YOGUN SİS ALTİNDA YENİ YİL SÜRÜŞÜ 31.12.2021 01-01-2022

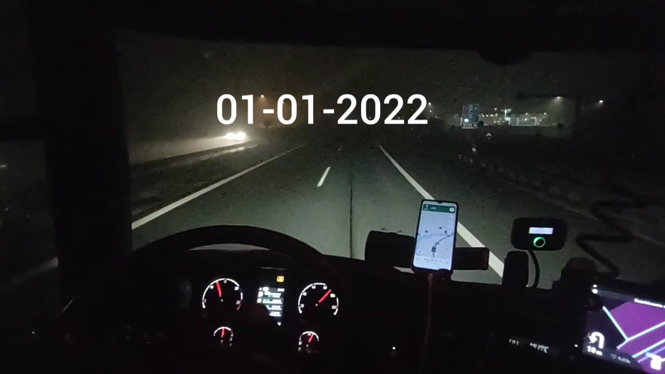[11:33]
Kardeşlerim hayırlı geceler. Şu an itibariyle birinci ayın biri 2022 tarihine girdik. Dünyanın kabul ettiği takvimle. Şu anda arkadaşlar sınırdayım. Karşı tarafı görüyorsunuz Almanya girişi. Burası Almanya-Avusturya sınırı. Normal şartlarda 31 Aralık 2021-1 Ocak 2022 arasında bütün tırlara yasak vardır arkadaşlar.
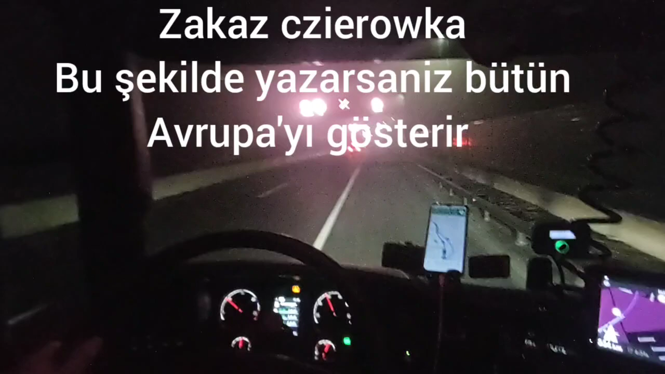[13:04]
Orası karşınıza çıkacak. Şu anda bakın Avusturya sınırına giriyoruz. Girmek üzereyiz. 30 km hızla. Ya sol taraftan araçlar ve otobüsler karavanlar sağ taraftan tırlar girer her zaman. Genelde burada herhangi bir kontrol olmaz.
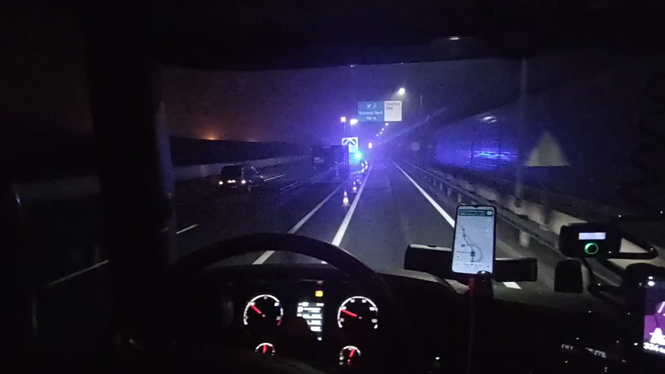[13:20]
Bu da bir temsili gördüğünüz gibi polis noktası var. İçinde herhangi bir polis yok bekleyen yok şey yapan yok. Bir kamera var giriş çıkışta. Kamera sizi sadece kayda alıyor. Neyse konumuza dönelim. Tır yasakları mevcuttur normalde. Fakat bizim gibi taze yük taşıyan taşıyan taşıyan balık et tavuk meyve sebze yükü olanlar bu yasaklara dahil değildir.
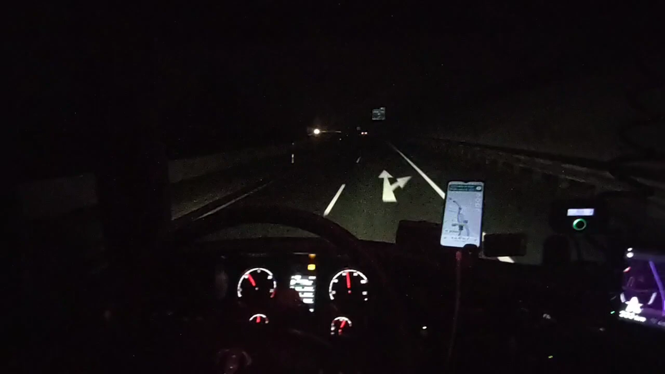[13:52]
Yani rahatça seyahat edebilirsiniz. Benim de bugün bugün bugünkü yüküm balık olduğu için herhangi bir sorun yaşamadan yolculuma devam ediyorum. Kardeşlerim az bir yolumuz kaldı. İnşallah şu buçuk saat sonra İtalya'ya varacağız. Bu arada burada dikkatimi çeken bir şey oldu. Gece işte 12 olunca malum bütün dünya maalesef İslam alemi dahil herkeste bir yılbaşı kutlama şeyi oluyor.
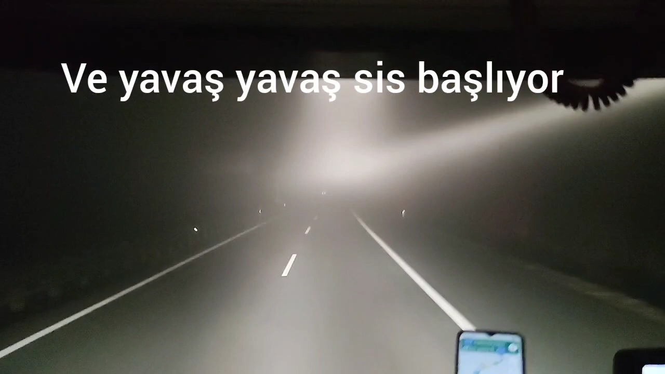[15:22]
Görüyorsunuz kardeşlerim Avusturya'da yine yoğun bir sis. Yapacak bir şey yok. Ama kısa farları çekince mesela sis azalıyor. Uzunları çekince sis çoğalıyor.
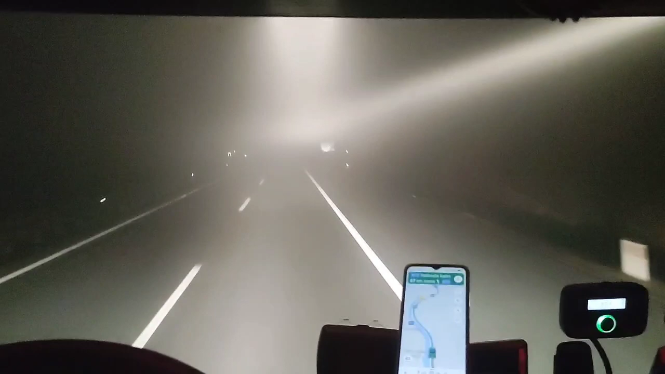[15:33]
Şu anda ambulans geçiyor. Evet. Bakalım bu gece neler olacak neler. Biliyorsunuz genelde dünyada yılbaşı geceleri alkolün bol tüketilip kavga dövüşün ve kriminal olayların en çok olduğu gündür. Şuna bak öndeki araba var mı yok mu vallahi dibine ne kadar geldim ondan sonra anladım.
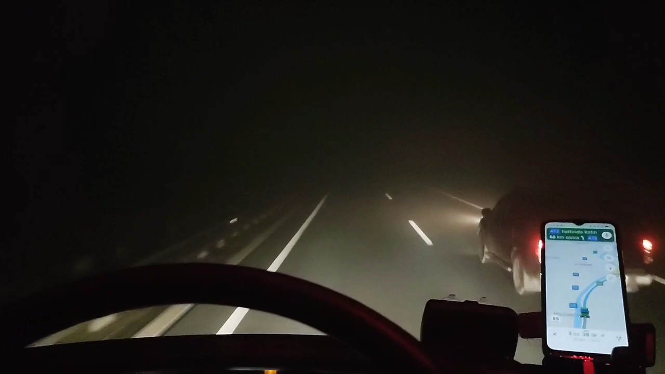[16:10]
Maalesef. Şu anda görüş yaklaşık 50 metreden daha az. 20 ile 30 metre civarında düştü. Zayıf bir görüş. Ama Allah'a şükür ortalık sakin. Yılbaşı olduğu için birçok insanlar evinde. Devam.
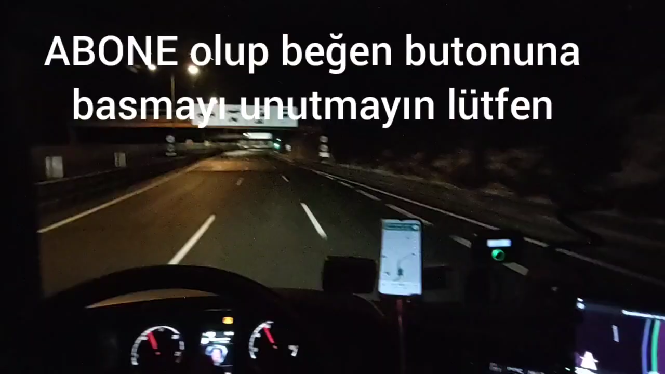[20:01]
Selamun aleyküm kardeşlerim. yoğun sisten çıktık. Şu anda İtalya sınırına çok az kaldı. Bakın tam şu karşıda sol tarafta görebiliyorsanız eğer böyle bir bina gibi bir yer var.
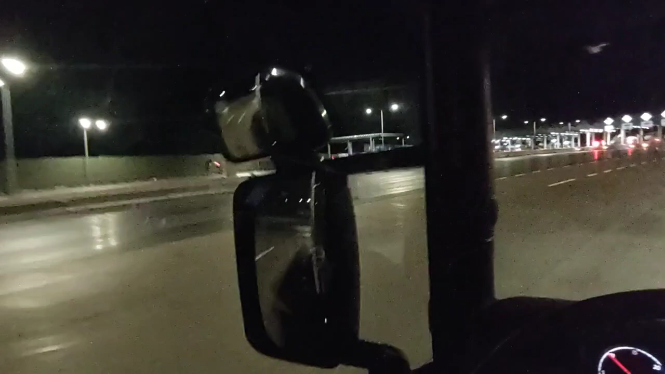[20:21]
işte tam burada bu kardeşinize 250 euro ceza yazdılar. Bu geçen videoda bahsettiğim. Bu arada bu arkadaş burada bırakmış arabayı.
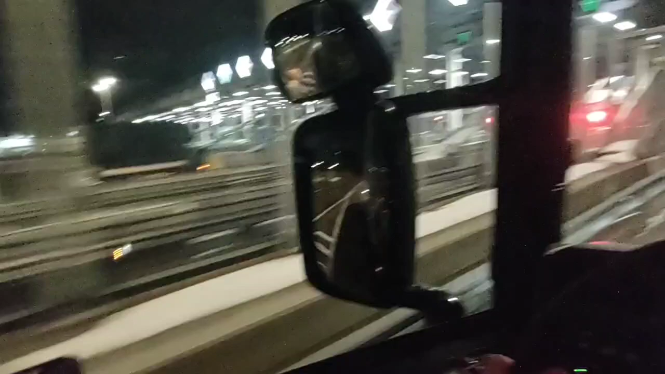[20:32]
Çözemedim niye? Böyle geçen servise böyle İtalya'ya buradan geçtim böyle sessiz sakin problemsiz dedim ya tamam hiçbir sorun olmadı.
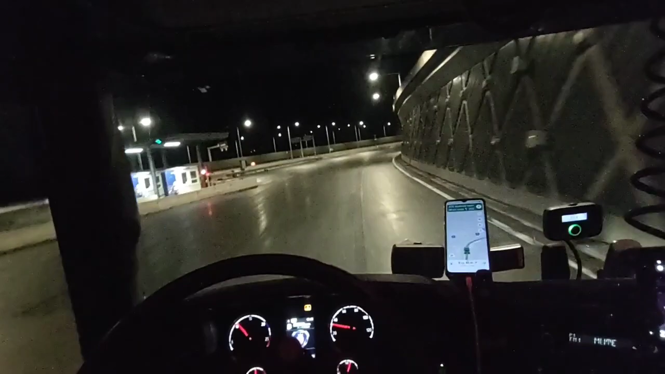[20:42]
Avusturya'ya çıktım İtalya'ya girdim dedim kimse ceza kesmedi. fakat öyle değilmiş. Dönüşte yakaladılar. Tam gösterdiğim yerde 250 euro. Böyle eğlenceli eğlenceli mutlu mutlu aldılar. Şu anda bir vadinin içerisinden gidiyorum. Gece olduğu için gözükmüyor. Ama diğer videolarımı izleyenler bilir.
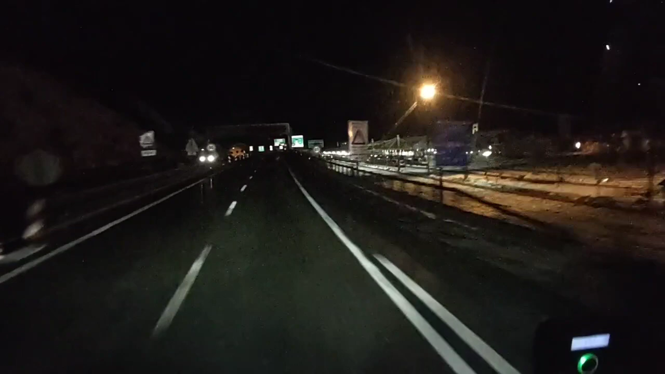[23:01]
Burada da biliyorsunuz sınırlar yine sembolik.
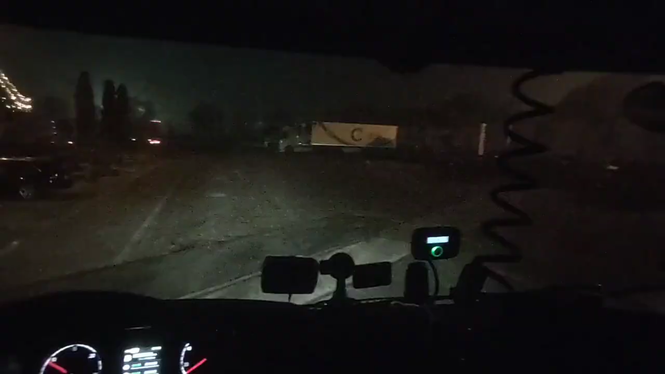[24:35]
Selamun aleyküm arkadaşlar bakın şimdi sol tarafta gördüğünüz şu otobana